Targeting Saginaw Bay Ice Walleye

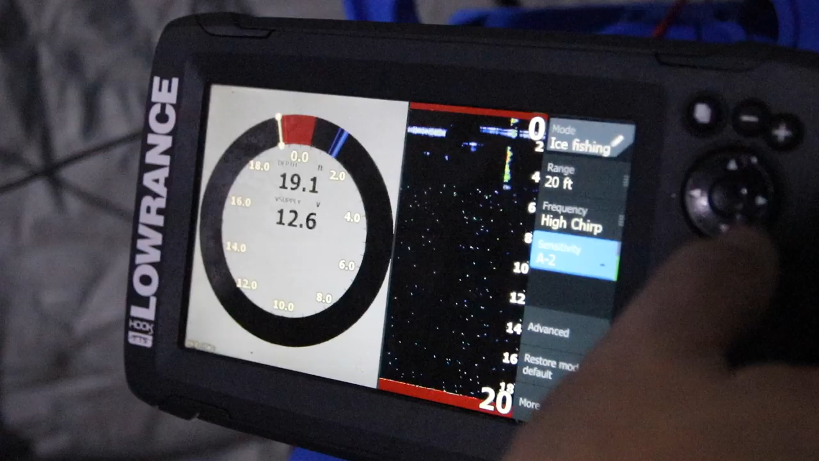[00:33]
the best ways to find fish,
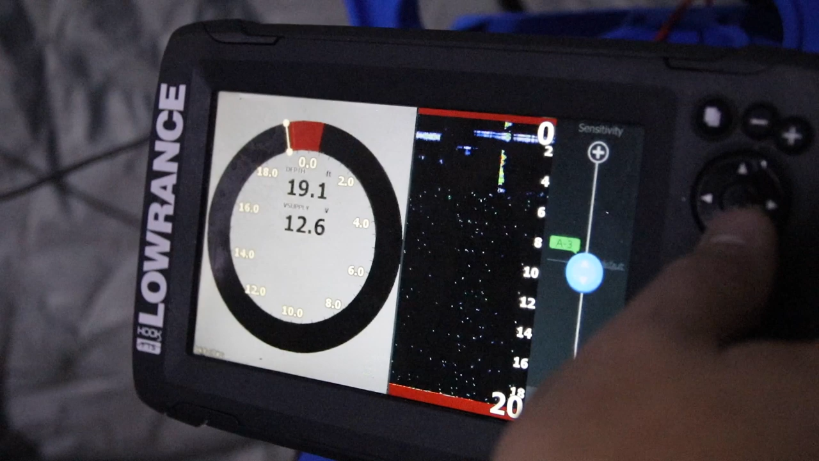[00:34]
On screen: depth 19.1 ft
tips for using modern electronics, and also a strategy for selecting the most productive fishing presentations.
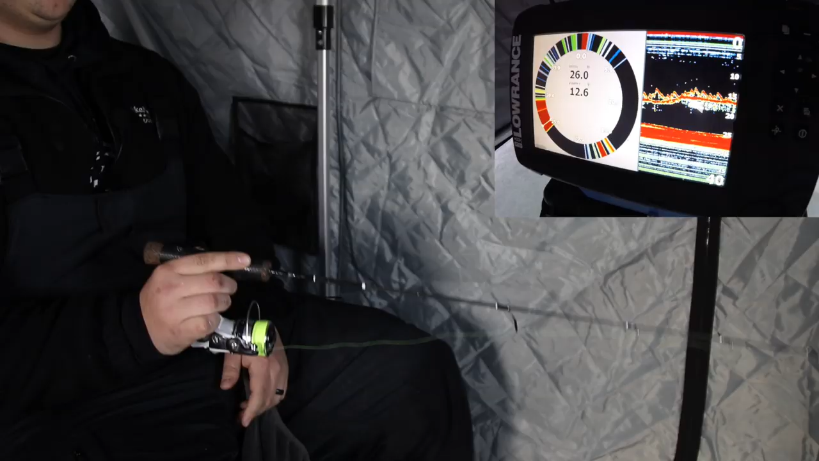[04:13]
And get them to bite. You want to keep working that fish up in the water column. The further that fish comes up, the better chance you have of that fish actually biting.
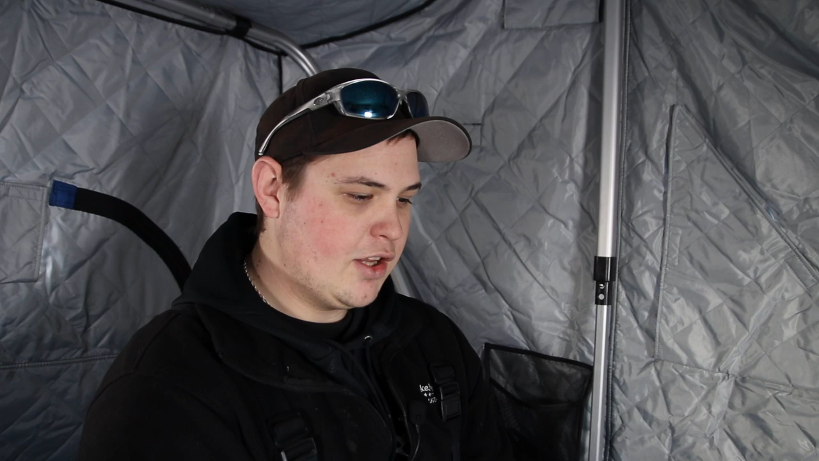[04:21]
But when you bang the bottom, what you're doing is you're actually kicking the sediment up. And that's what these fish are keen on. You see that sediment kick up, they're going to come in and investigate. So now he's going back down. He's going down quick.
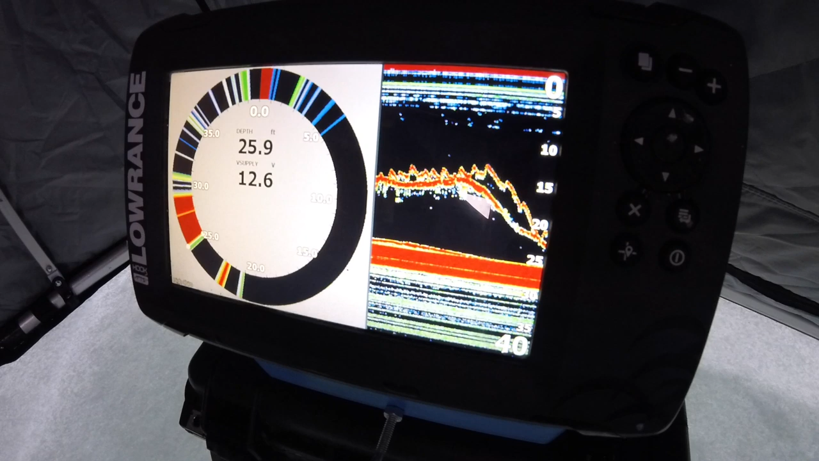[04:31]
On screen: depth 25.9 ft
And I'm going to follow him right down really quick. I'm being fairly aggressive here. I want to stay right on that fish. He's right back down on the bottom, and so I'm gonna go back down to what they call pounding bottom.
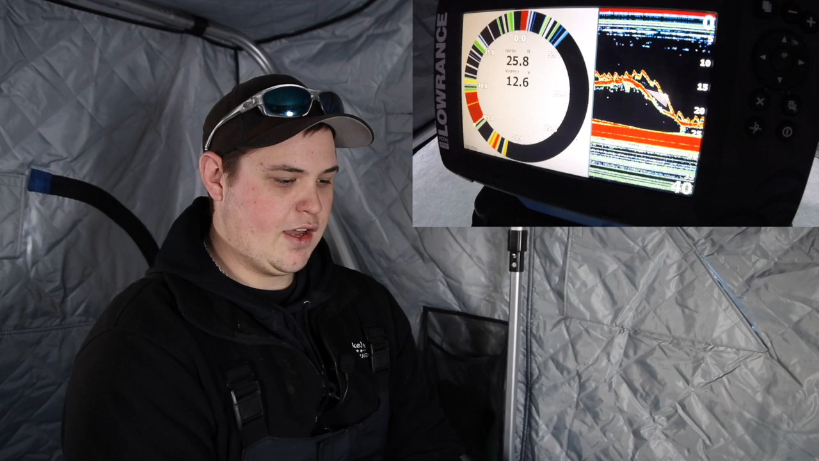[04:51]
Sometimes what you'll find is if you just can't get him to bite, but I got him to bite just like that. Now that is really cool. that shows right there how I got that fish to bite, because he did not just come in and smack it.
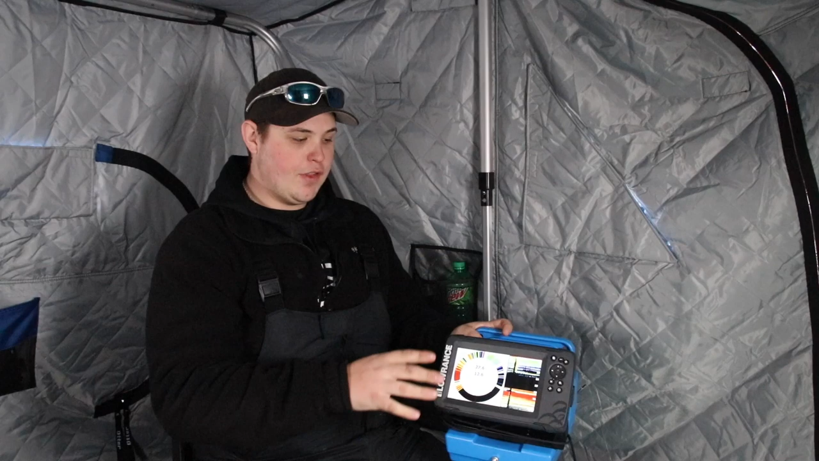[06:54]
And my piece of equipment that I use here is this Hook 7 unit from Lowrance. And the cool thing about this unit itself is it's a price point unit. It used to be you get what you pay for when it comes to electronics, but that's not really the case anymore. Lowrance has done a great job with these hook units, making a unit that doesn't cost a ton of money, but does a lot.
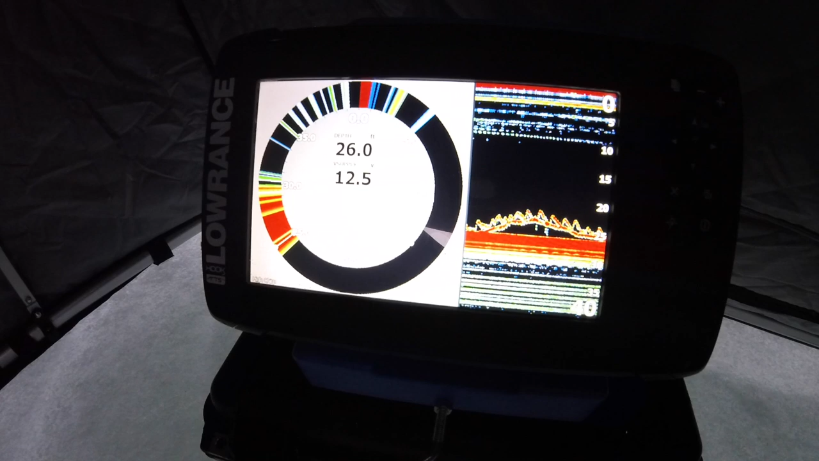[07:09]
The sonar capabilities of this unit is as good as any unit that I've personally used.
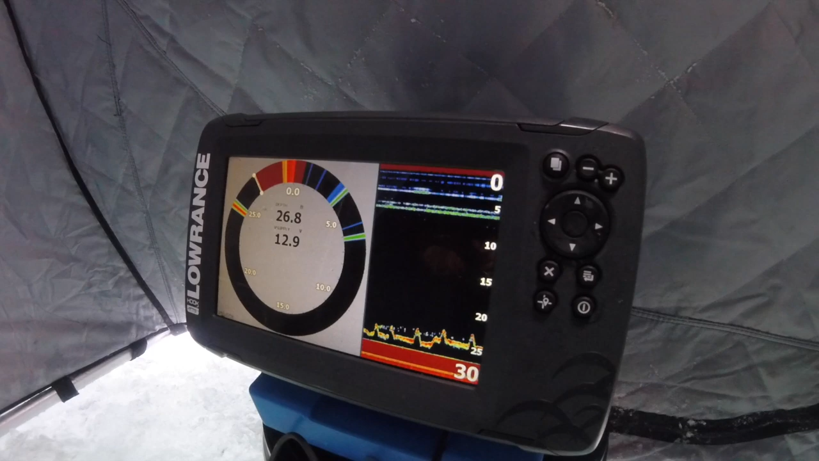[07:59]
So Lowrance has done a really good job creating a unit that's more of a price point unit,